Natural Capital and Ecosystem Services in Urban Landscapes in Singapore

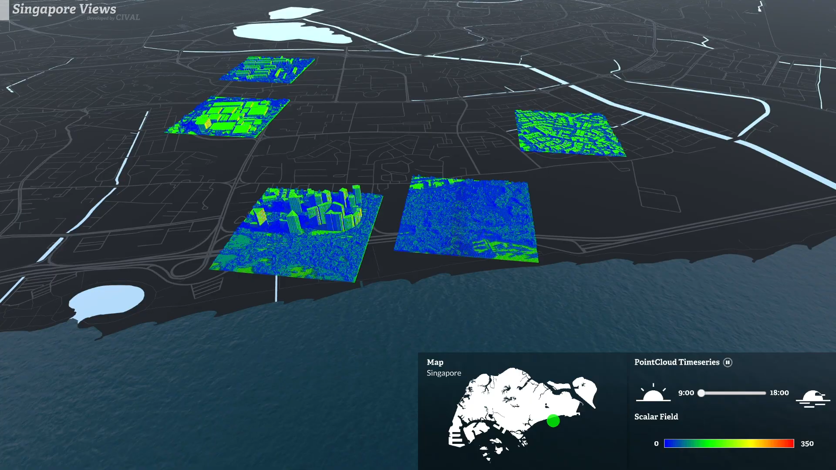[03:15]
such as, for example, cooling effect, which has three components.
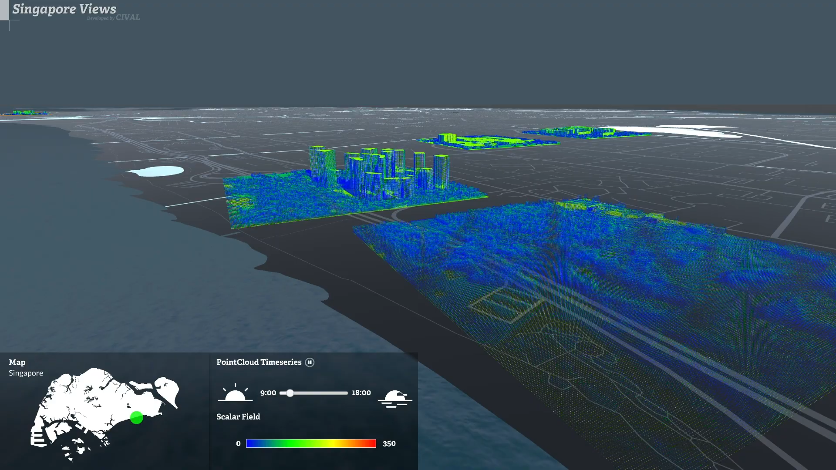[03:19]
On one hand, the temperature effect, the humidity or the wind speed.
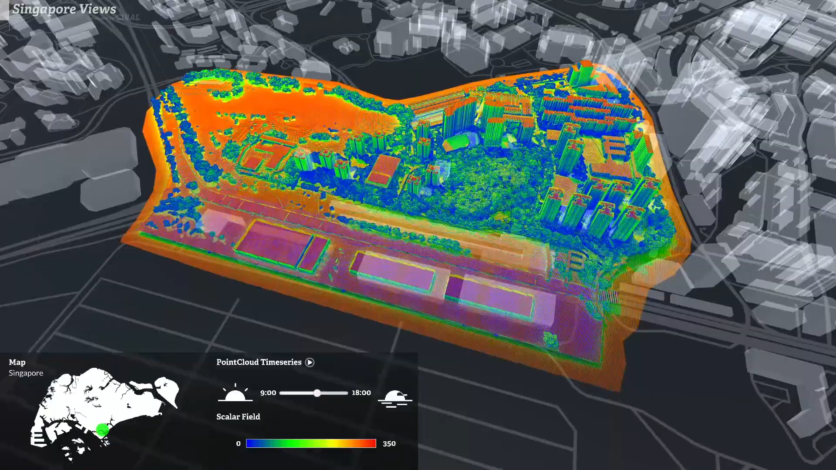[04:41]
The key functionalities provided in the platform allow the decision-maker to understand the impact of different development options before putting it into practice.